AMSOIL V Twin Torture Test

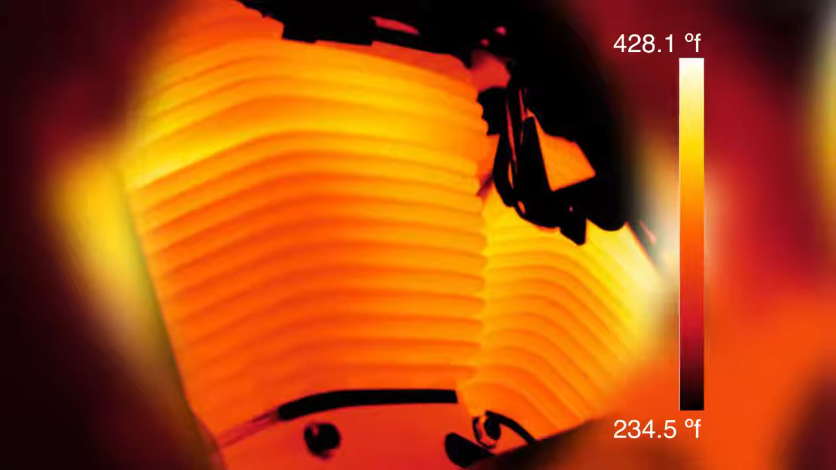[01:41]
On screen: scale top 428.1°F, scale bottom 234.5°F
In this shot from the heat imaging camera, you can see that the temperatures in the upper cylinder and the lower head region were 430 degrees Fahrenheit.
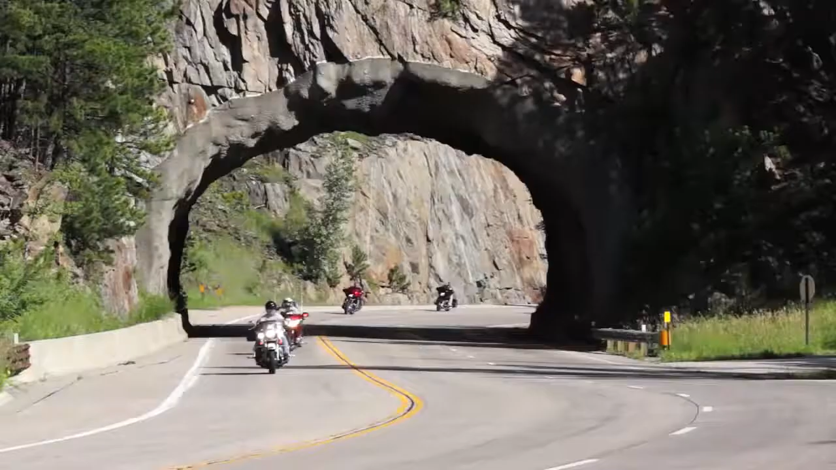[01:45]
Now you have to remember, average temperature in a motorcycle in normal riding conditions is somewhere around 280 to 300 degrees Fahrenheit. We were well above that. The temperatures continue to climb and in this photo,
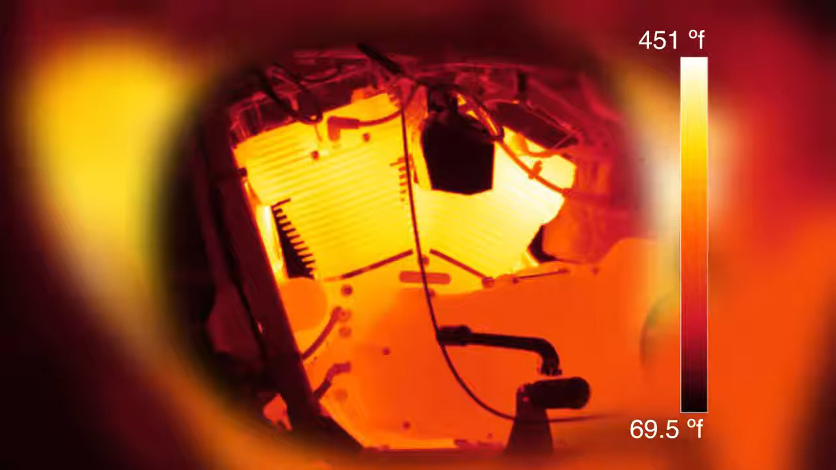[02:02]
On screen: scale top 451°F, scale bottom 69.5°F
the temperatures in that same region are now hitting 450 degrees and still climbing. It was that temperatures reached an unbelievable 550 degrees.